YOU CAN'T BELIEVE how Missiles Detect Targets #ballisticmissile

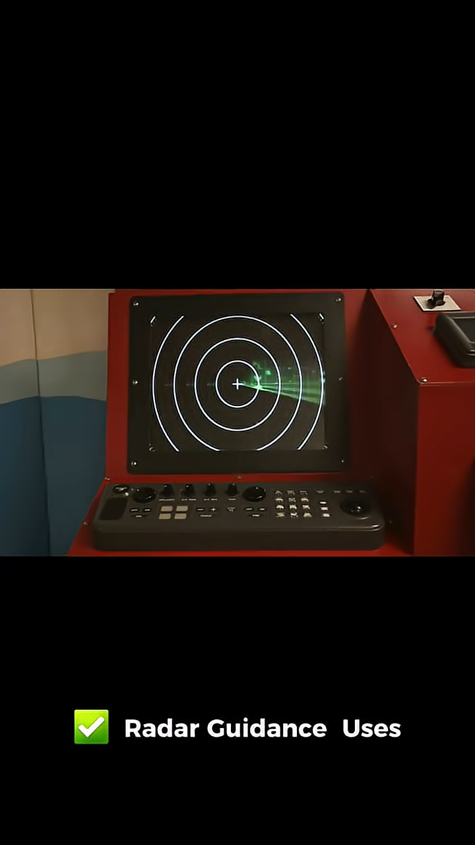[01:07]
Radar guidance. Uses radio waves to detect and follow a target.